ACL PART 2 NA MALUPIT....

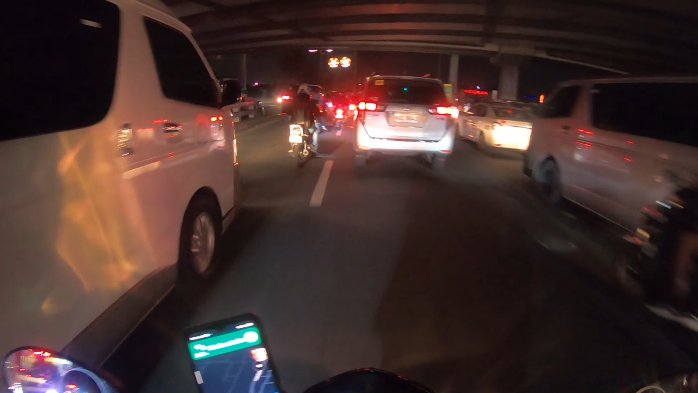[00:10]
Sama natin ang ating pinakamamahal na motor, ang ating Raider 150. And nakikipagsiksikan tayo dito sa matinding traffic na dito sa
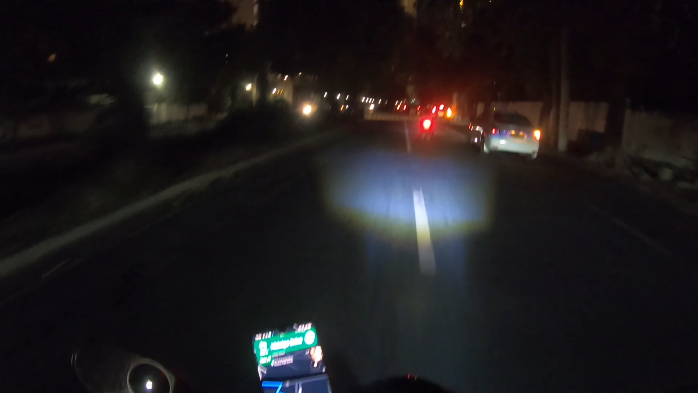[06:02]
Ito yung mga left turn close to Gumena.
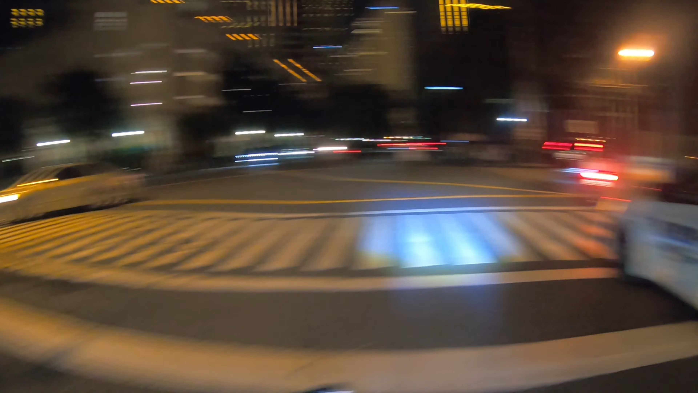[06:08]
Okay, ito okay, magigit ka na.
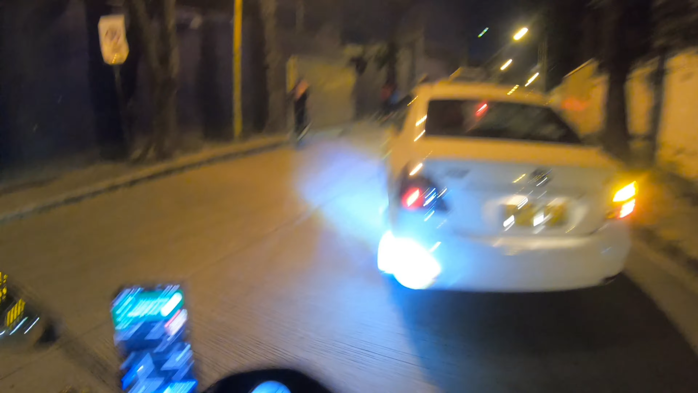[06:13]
Offline mode lang yung Google Map ko ngayon. So hindi na ako ng daanan.
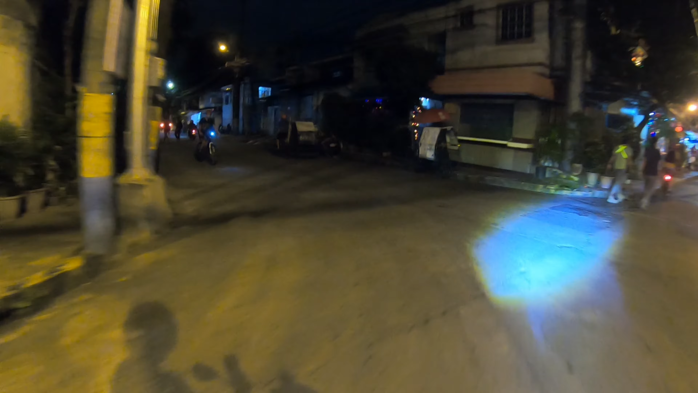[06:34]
Sana nga wala akong mga one way na magadaanan dito, kasi hanggang sa ngayon kalagit na may tuturo dito sa akin yung Google Map.